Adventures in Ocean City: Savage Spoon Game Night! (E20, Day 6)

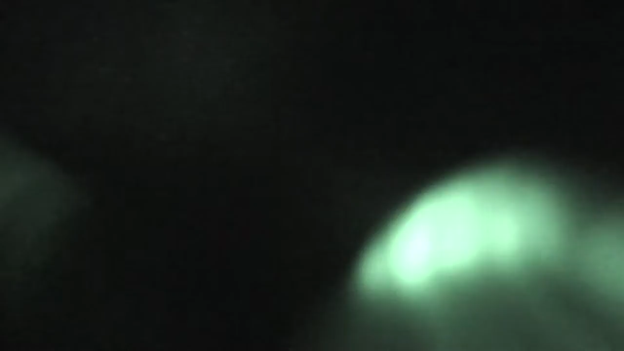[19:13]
Something blocking the night vision. What? I think. I can't.
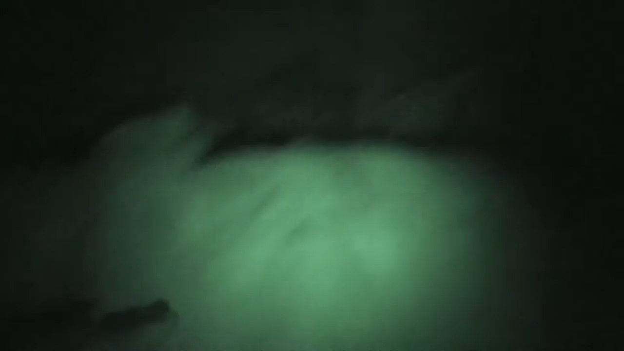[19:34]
Where's. I can't see anything. Ooh!